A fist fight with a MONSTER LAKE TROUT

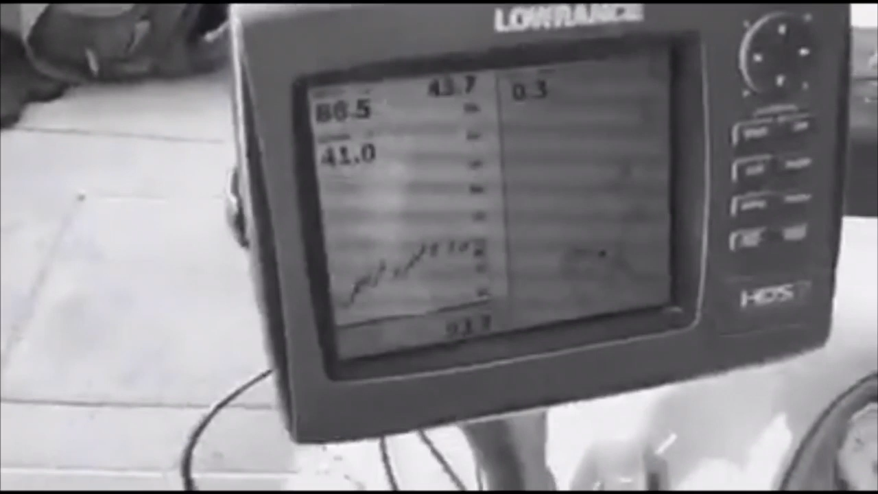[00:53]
Trent's been teaching us how to read that, and that's his fish down there. Still at 75 feet.
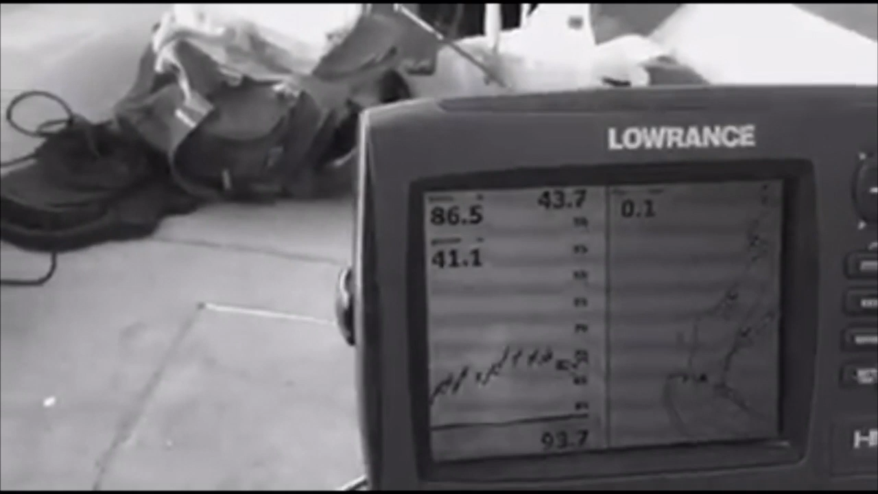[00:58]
And he's had him on for three minutes now.
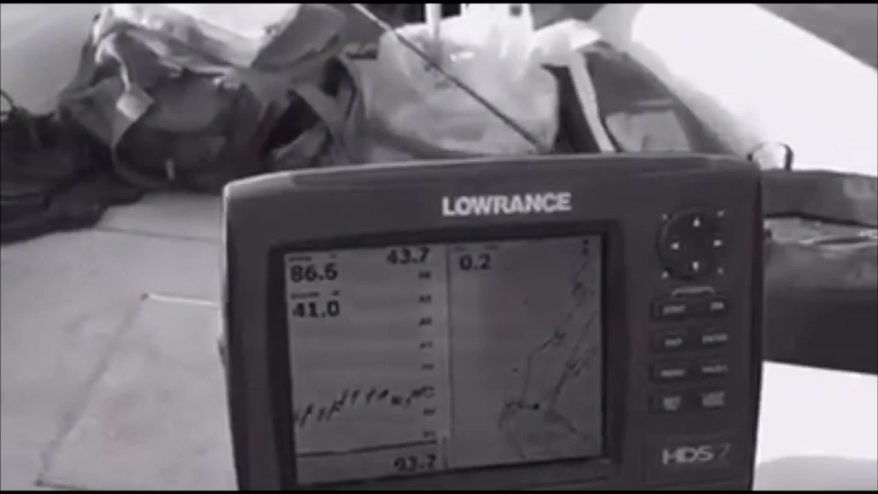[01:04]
So we'll check back in on the screen here in a little bit.